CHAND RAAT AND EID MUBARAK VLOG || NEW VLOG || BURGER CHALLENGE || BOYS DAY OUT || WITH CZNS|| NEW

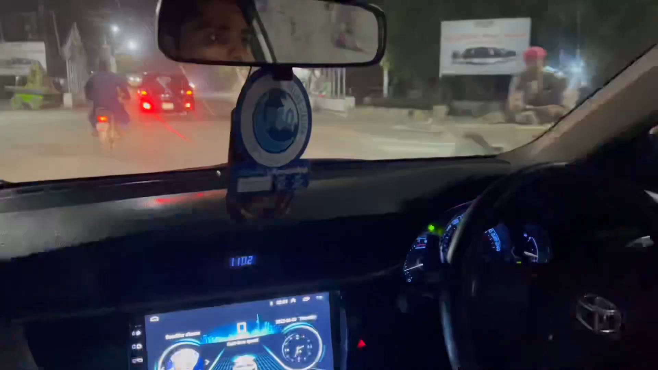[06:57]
तो यार बस शर्मत के पीछे पीछे जा रहे हैं सुबान लोग, वो भी हमें ज्वाइन कर लेंगे थोड़ी देर में आगे से।
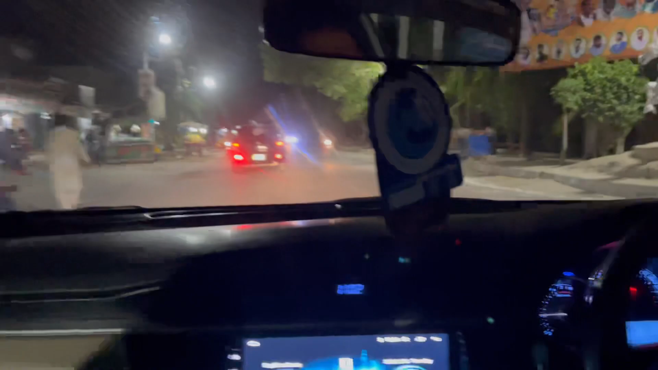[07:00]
और आपको दिखाते हैं सीन आगे का सब कुछ और खाते हैं आइसक्रीम वगैरह शर्मत के पैसों के।
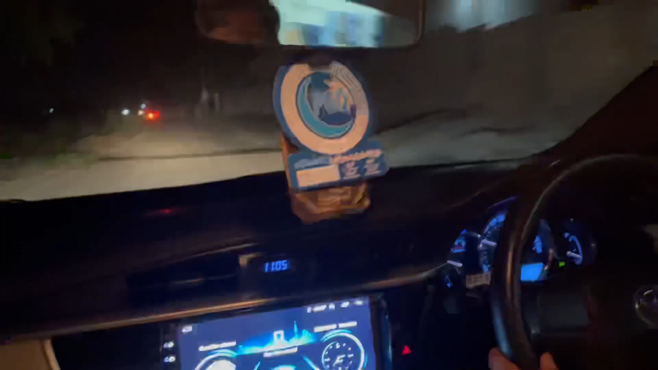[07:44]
वैसे से आप देख सकते हैं रोड सारा खाली है लेकिन आप सबसे ये दरखास्त है कि आप बिल्कुल आराम से चलाया करें और स्पीड नहीं मानी चाहिए।